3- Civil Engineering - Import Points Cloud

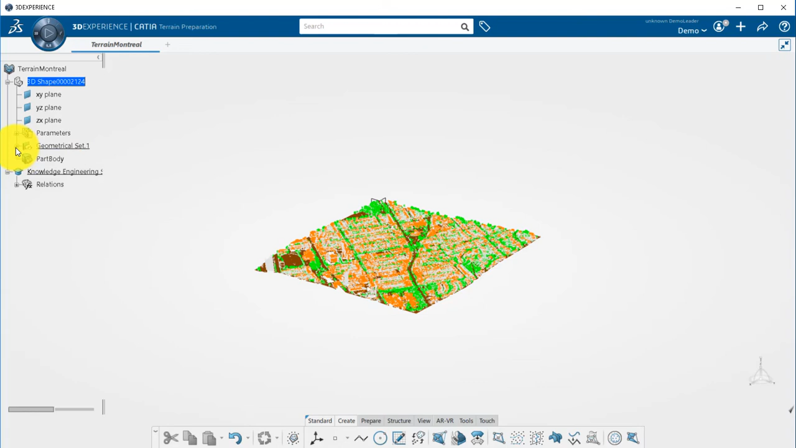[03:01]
In Properties, you can visualize the number of points. Here, a little more than 17 millions. You will have to click on More to display this information.
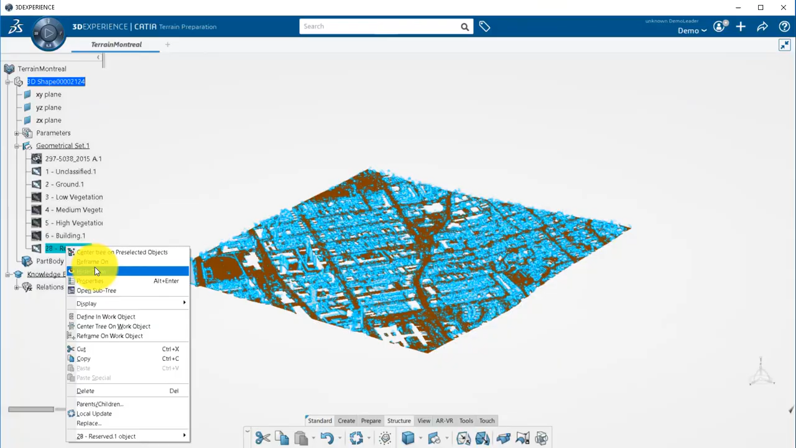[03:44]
On the point cloud, you can either display coordinates on the fly.
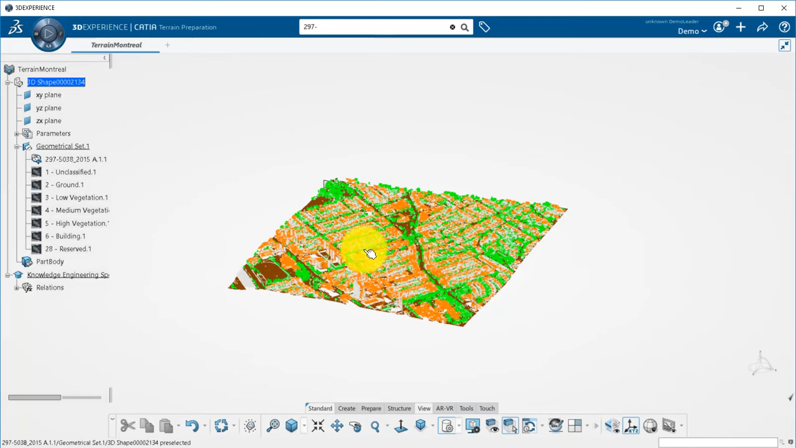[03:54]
Either do some virtual survey and measure a point to display its easting and northing coordinates.
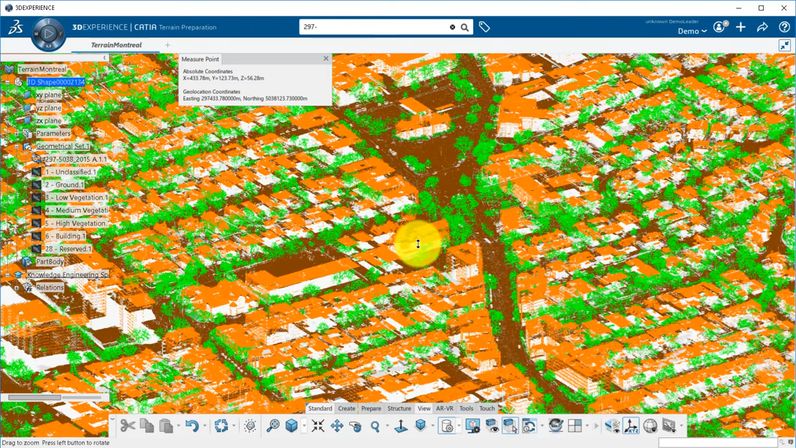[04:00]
Here, in this other example of colored point cloud, we have 12 million points.
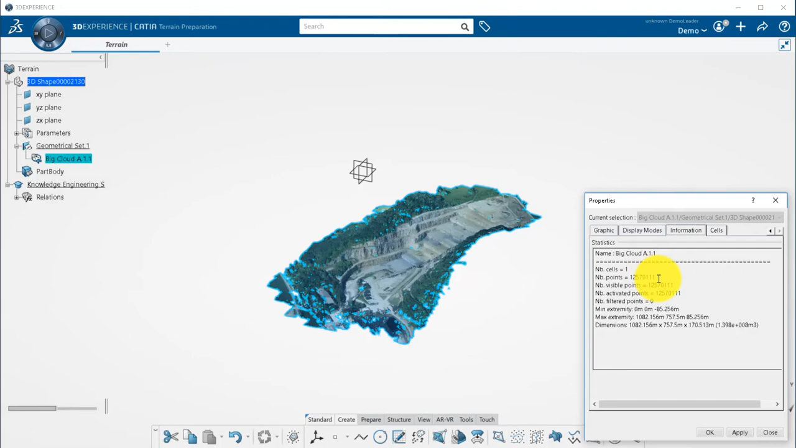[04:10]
In terrain preparation, you have several tools that will allow you to filter the point cloud,
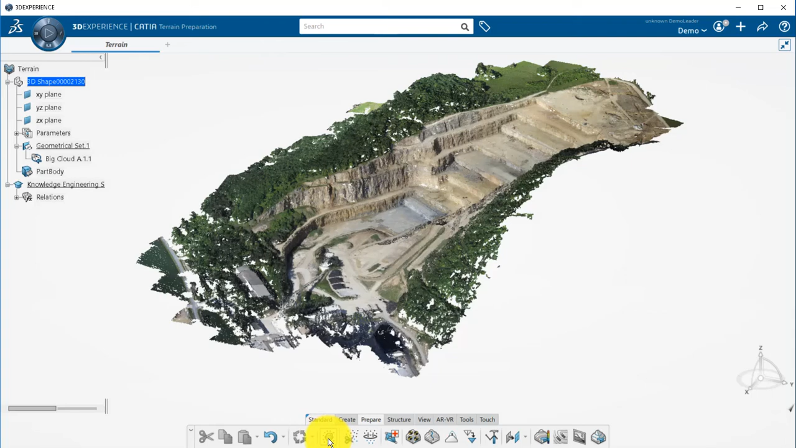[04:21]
either in a local area, either using this nice adaptive feature that will keep less points in flat areas and more in curvy locations.
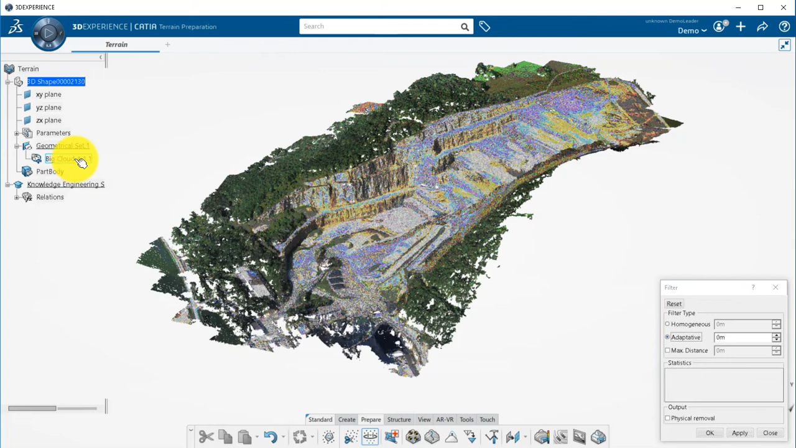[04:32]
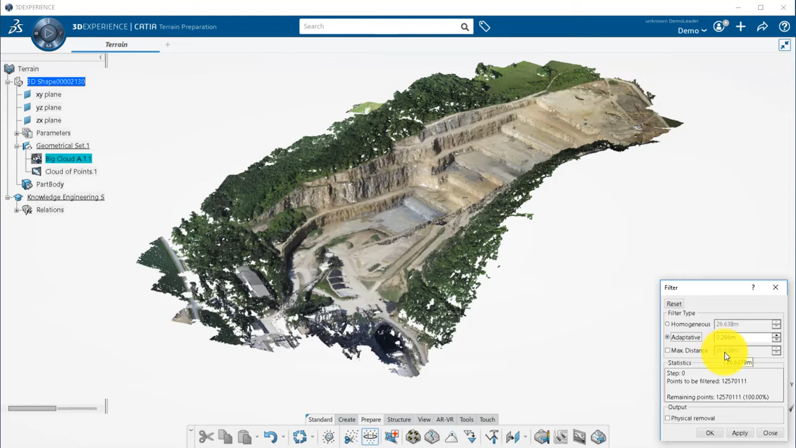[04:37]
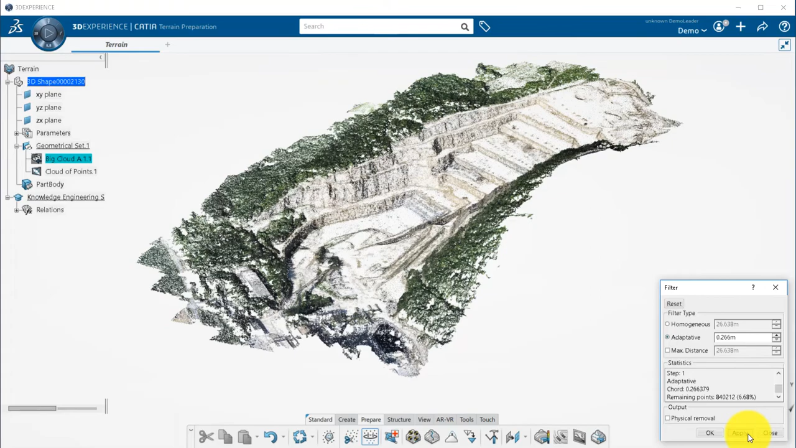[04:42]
By checking the physical removal, the filtered points will be deleted from your point cloud, and your file will then be a lot lighter. So come back here. Okay.